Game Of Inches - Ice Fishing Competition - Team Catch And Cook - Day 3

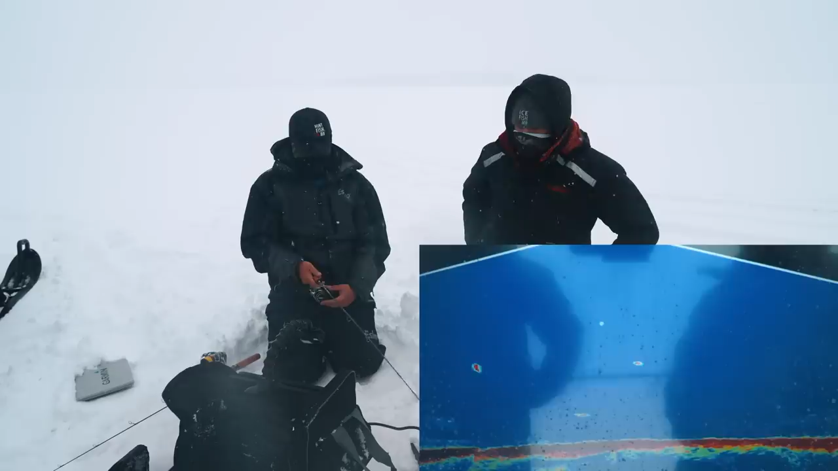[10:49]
Please, please, please. Look at this. Look how many there are. Oh, he's coming barreling for it, man. Oh my gosh. I've never seen anything like that. Here we go. That's a laker. He's so mad at that other fish. He darted away so fast. That's a nice laker. Okay, baby. Come on, come on, come on, come on, come on, come on. He was so pissed at that other fish. I can't believe he didn't eat it. That's such a good sign, though. I've never seen a fish turn on a dime like that. Dude, that was some of the cooler live scope footage I've ever seen. Sheesh.
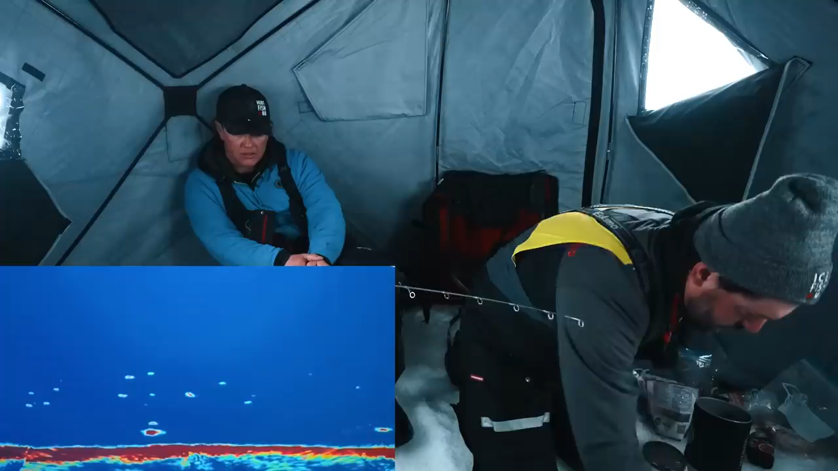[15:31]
Oh, hello. Hello. Oh, he liked what I was doing with the sloshing. A little soap in the hole. I'll do the thing with the cup in the hole again, see if he comes back. Oh, he might be turning back. Yeah. Yeah, that worked. Okay. Yeah, keep doing it. Keep sloshing. See, trout. Keep doing it. Trout love running water. As long as you keep them interested with the sound of a waterfall. Yep, one more. Jeez, I got two cups. No, one more. Yeah, if you can do both at once. Yeah, that's perfect.